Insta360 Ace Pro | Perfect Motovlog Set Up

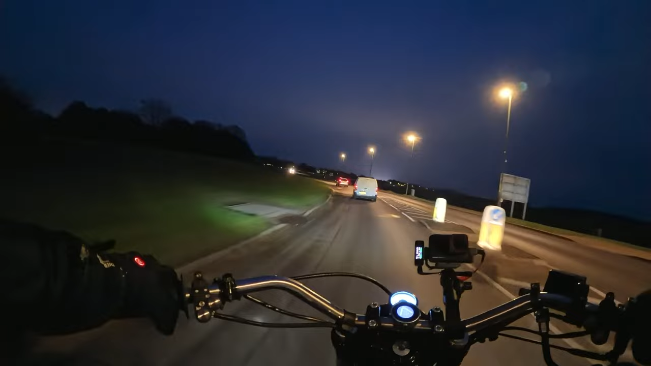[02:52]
camera is able to keep a very smooth footage at night it looks really crisp and smooth a little bit too smooth even if you ask me but exceptional footage for shooting in the dark which is going to be great because it means that we can extend the type of content we can create with those cameras when it comes to writing and sharing our adventures with people so really really excited about about this obviously I told you about the ambition to kind of do a film and I think these